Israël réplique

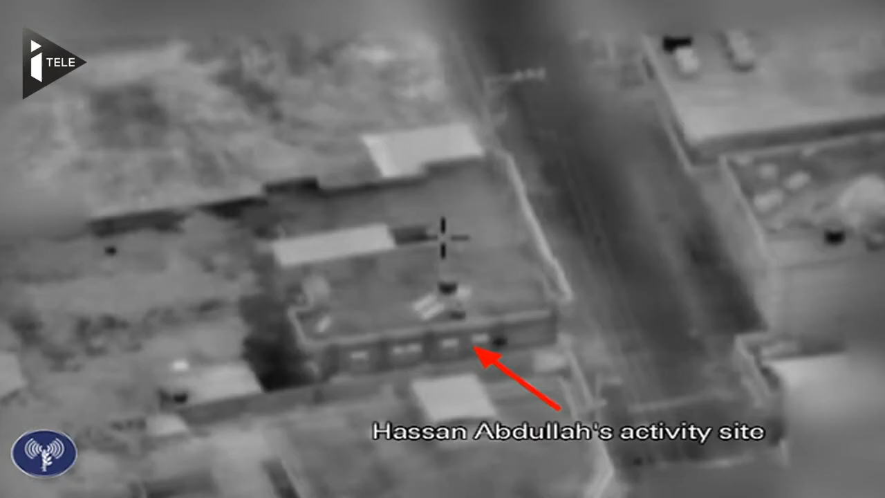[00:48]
Sur ces images de l'armée israélienne,
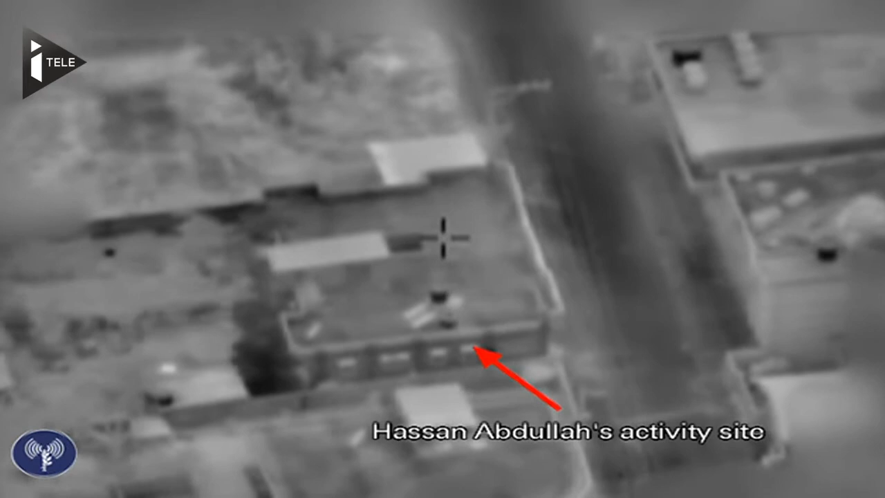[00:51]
ce sont les sites d'activité du Hamas,